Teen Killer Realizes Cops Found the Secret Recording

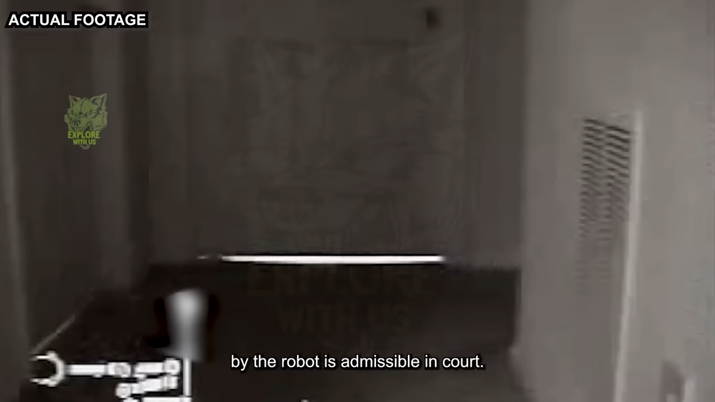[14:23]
Right away, the robot revealed a concerning stain on the carpet outside the bathroom.
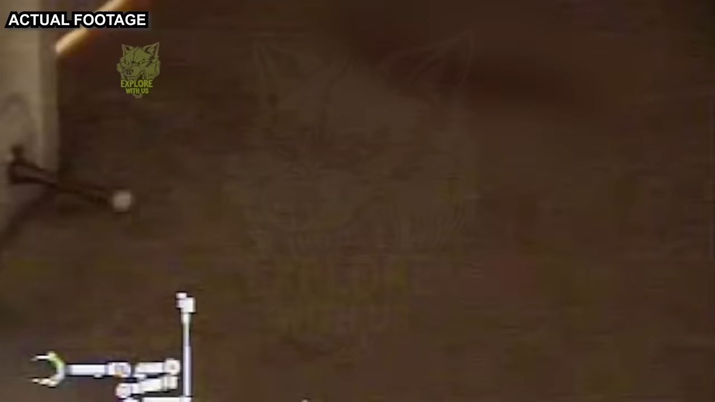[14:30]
Johnny, Cassie, say something so we can see that you're okay.
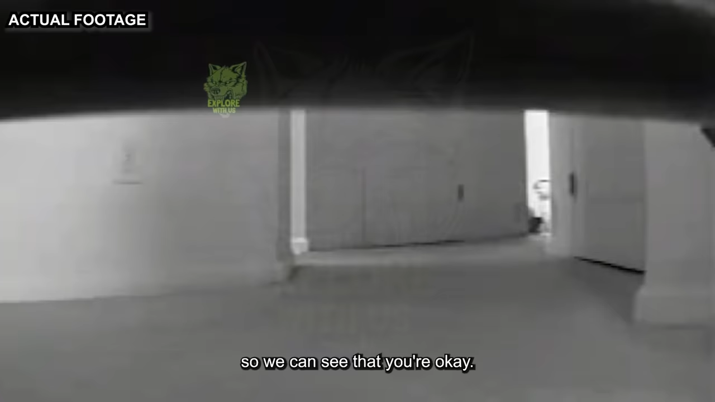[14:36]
Neither Johnny nor Cassie responded,
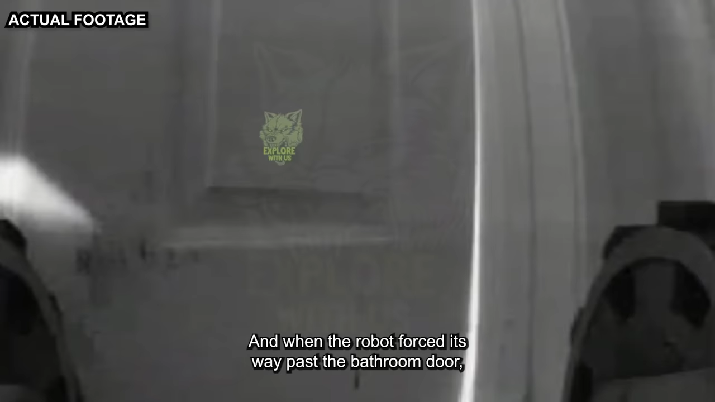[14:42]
and when the robot forced its way past the bathroom door, it became clear as to why.